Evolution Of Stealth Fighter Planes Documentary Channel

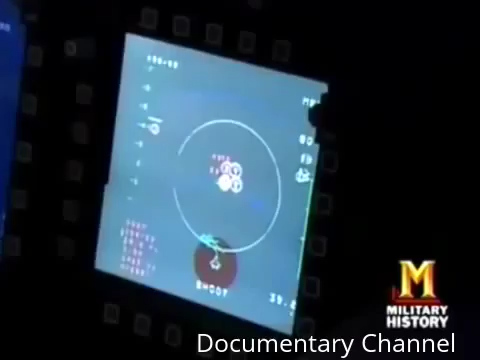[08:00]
The Raptor's exact radar signature is classified, so the display features a notional or approximate range. We've got the own ship, the FA-22,
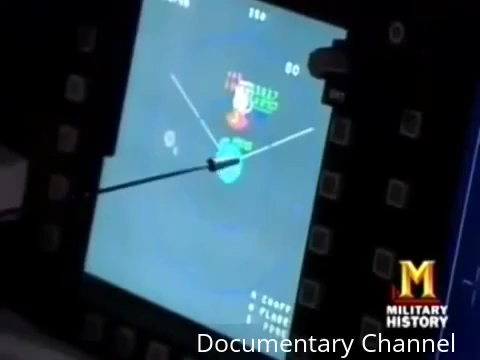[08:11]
right here in the middle of this defensive display with this blue notional signature ring around it. That indicates that the airplane is a stealthy airplane.
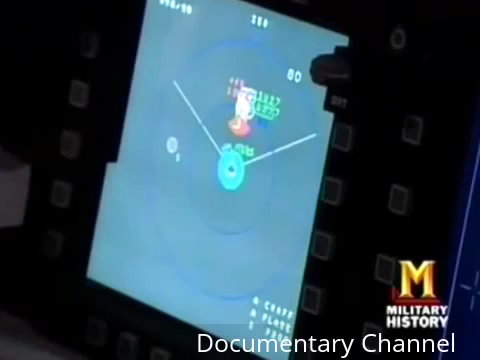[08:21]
Just a flip of a switch shows the difference stealth makes. With the Raptor's stealth disabled, its radar signature more than doubles in size.